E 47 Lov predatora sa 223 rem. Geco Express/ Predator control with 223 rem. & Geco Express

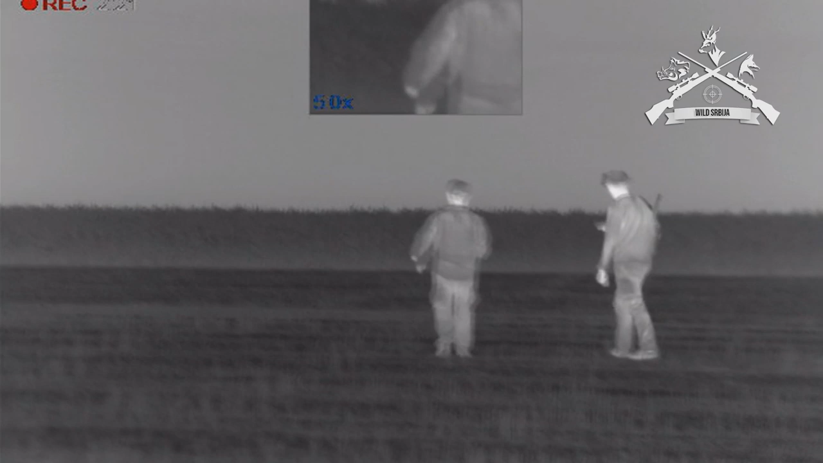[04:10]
Čuo, nemam optiku kao da se izvrnuo na...
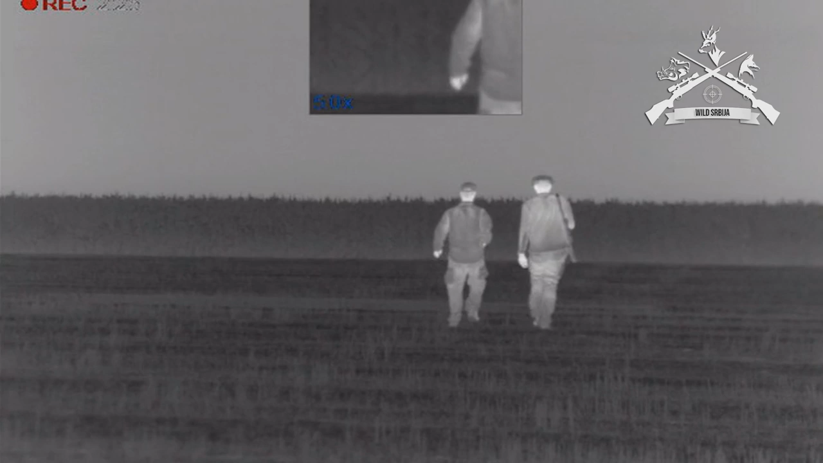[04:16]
I nema, sam vidio kako se kako je pogodio da se izvrnuo i onda je krenuo da trči.
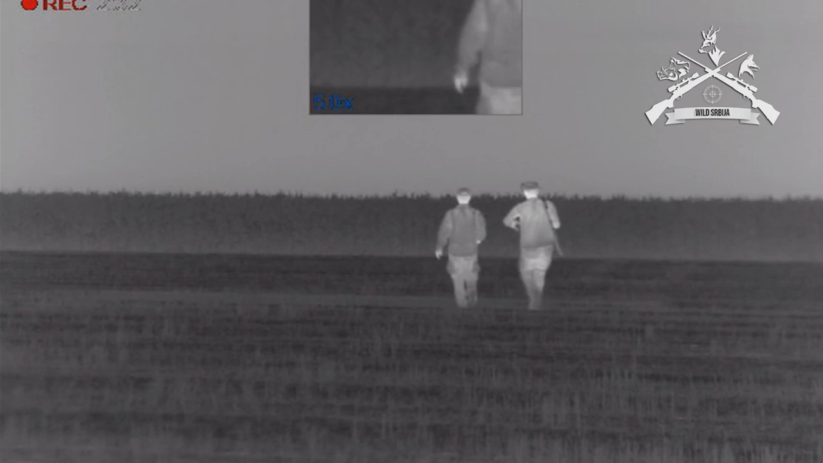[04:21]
Ovaj viče, brzo, brzo pucaj. On ga vidi, mi ga ne vidi. Ne, ne, nego... Mislio da će ući u kurz.